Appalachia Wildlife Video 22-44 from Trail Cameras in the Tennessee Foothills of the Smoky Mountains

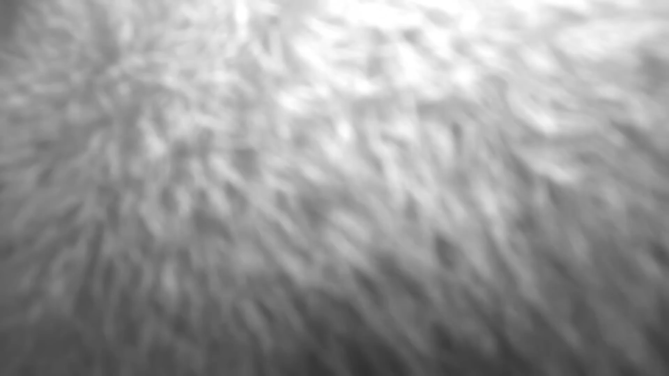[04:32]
Well, the old coon drew up out of the den. Stretching around a little bit. Time to go at it.
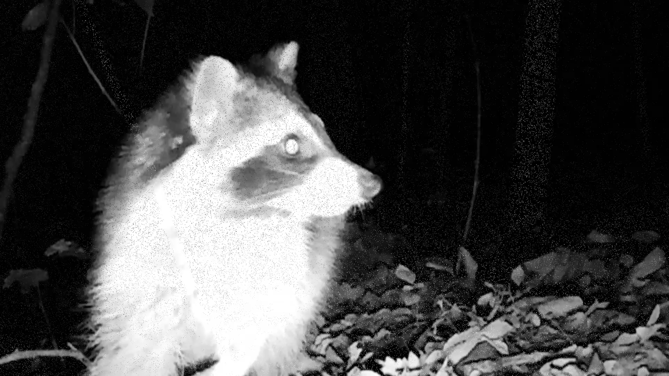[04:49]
And they're just walking on by. There's old Mr.
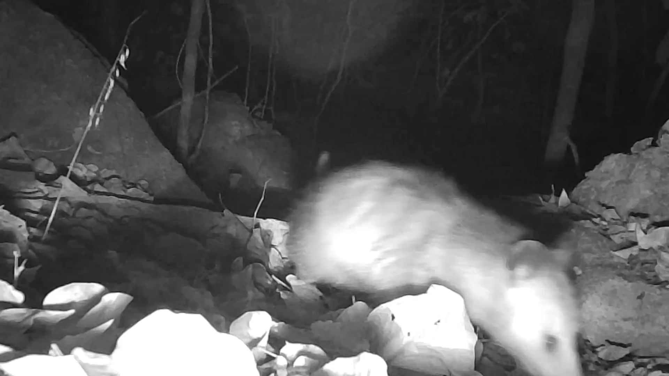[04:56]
Possum out running around.
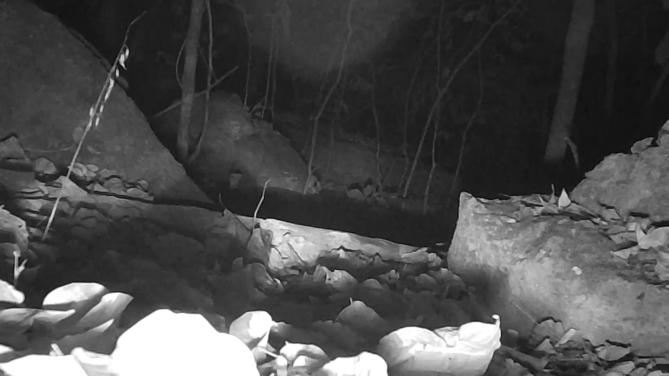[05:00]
And the babies are still running around. They ain't no bigger than a squirrel.
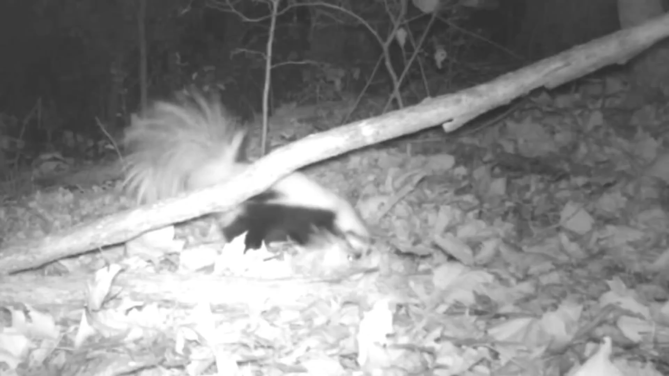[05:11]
And there's a new markings of a skunk. That's a new one around here. Call him Streak. He looks different. And look here. These old coyotes.
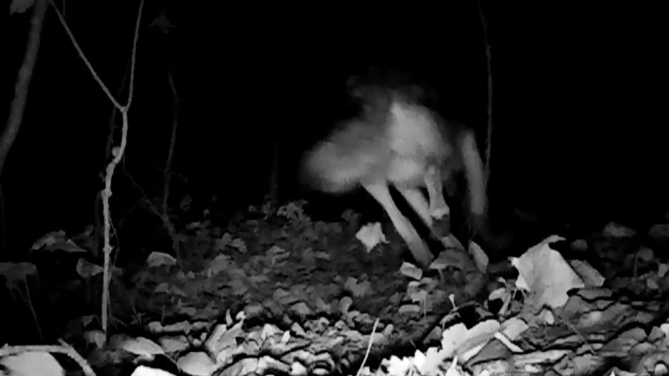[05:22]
They're awful brave, ain't they? But they ain't brave. They're scared of everything. But they run around in packs. And these little animals have a hard time, too, this time of year.
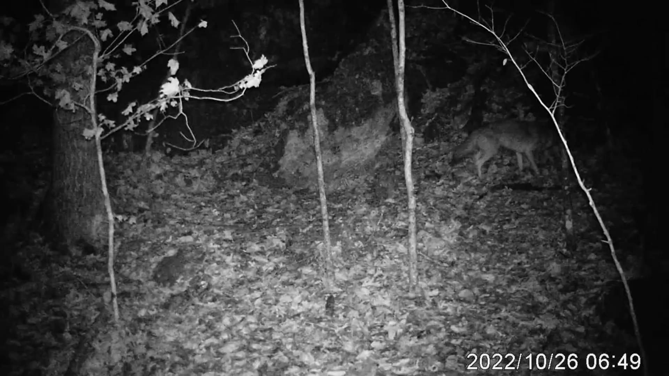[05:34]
They are hard on these little animals.
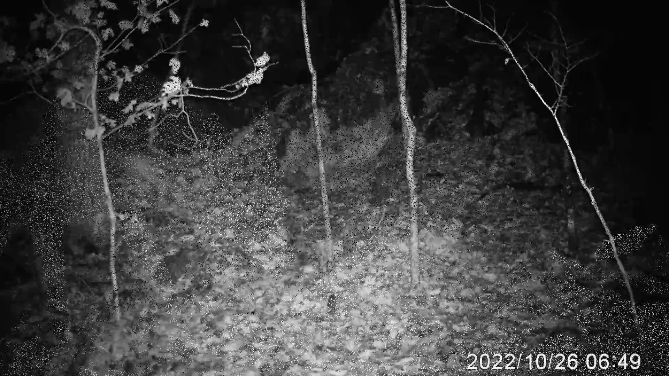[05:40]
They're just coming and going, following them around.
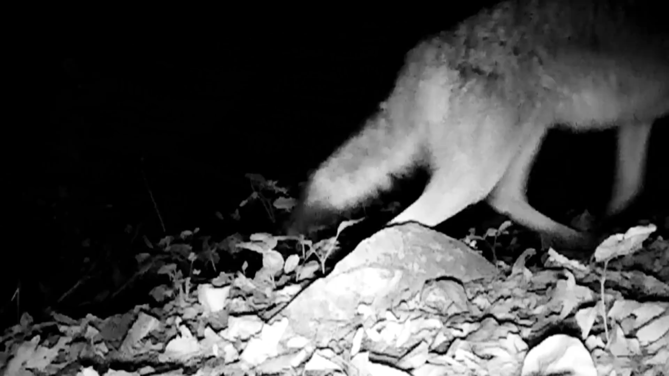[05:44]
Waiting for a time to jump on one. They're running in packs. And here's a little old fox. Beautiful little thing. He won't stand a chance against these coyotes, though. He don't like the cameras, either.
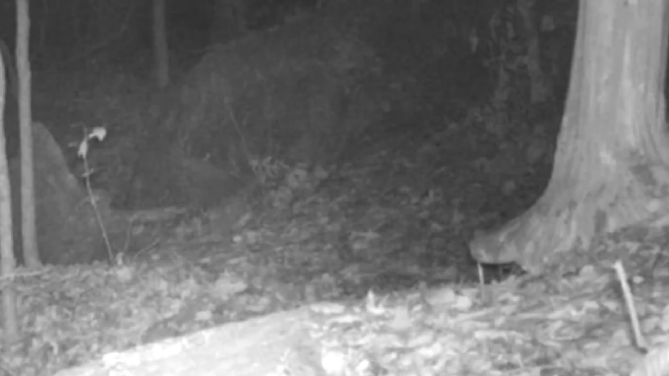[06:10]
And the old coons, they're just moseying on through. We know where they're headed.
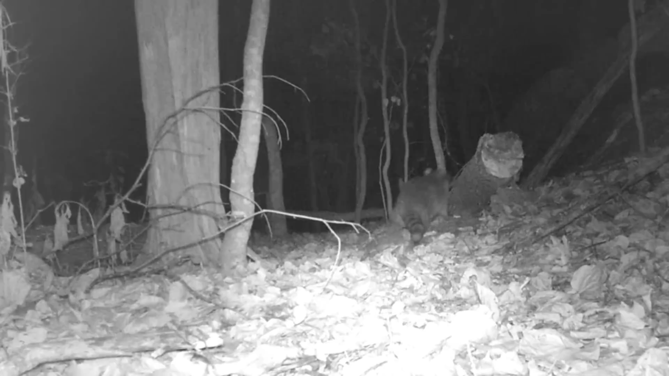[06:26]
They're heading across the ridge, up to the pond, I guarantee you.
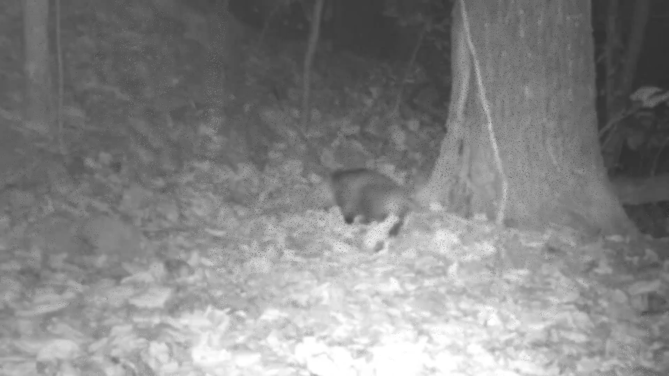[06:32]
Oh, Mr. Possum, he's going up to the Rock Motel. All up in the motel at night, there's another skunk. Looks like wishbone there. Looks like something crawling around on the camera, too, some bug.
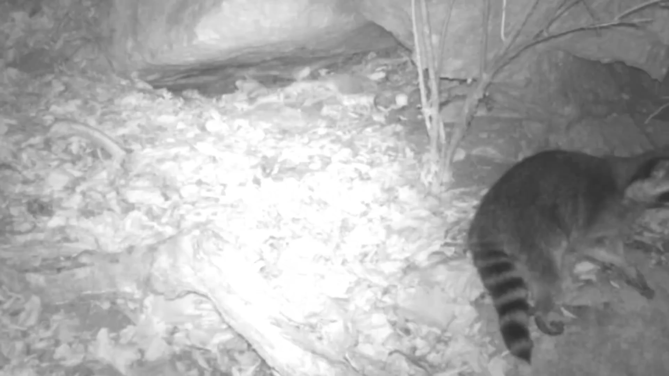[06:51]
The old coon watch him. He's watching out for them coyotes. Always watching his back. Can't blame him. Too much predators. The little old rabbits, there's still plenty of them around.
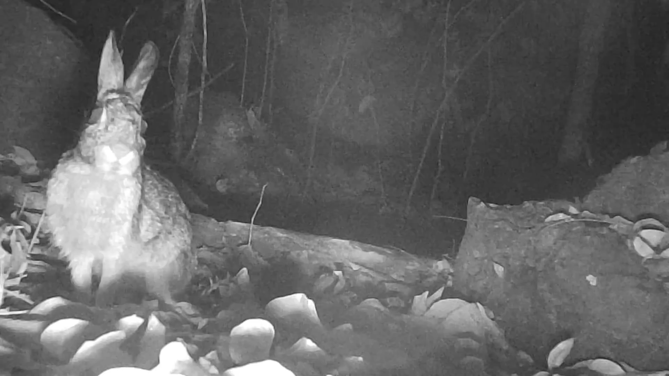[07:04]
But you know they have a hard time. And down at the pond, they're still there. But they have to watch all the time. There's so many predators after them.
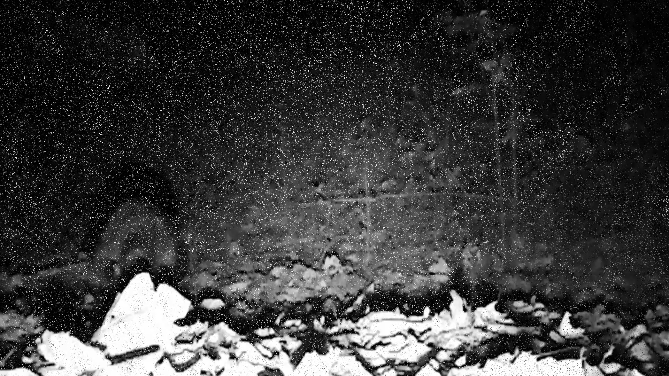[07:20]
The old coons at the pond now, they're checking in. And they just have to move my camera. They just can't help themselves.
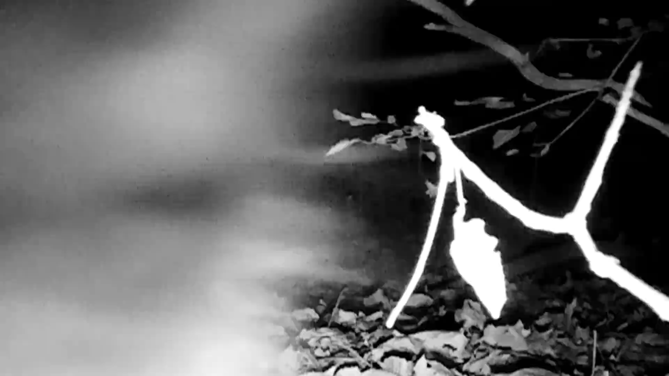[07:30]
Always got to check it. And they moved it.
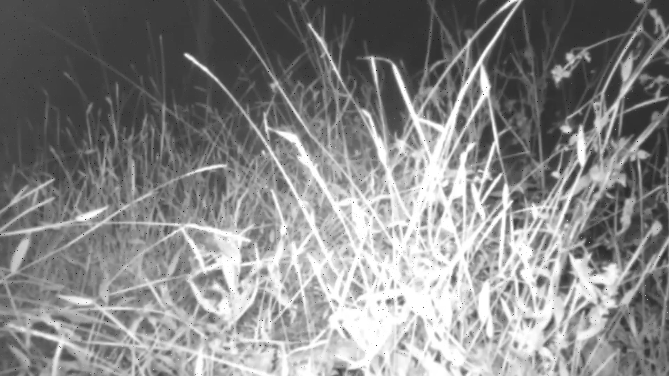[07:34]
Well, here they are just running around out there in the pond, having a good time. They didn't come in front of the camera.
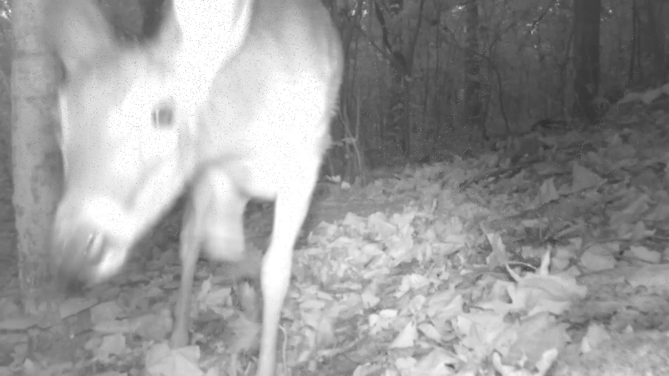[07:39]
There's an old doe there in about daylight now. Checking it out. Day goes on. They're moseying these woods again. These bucks are everywhere.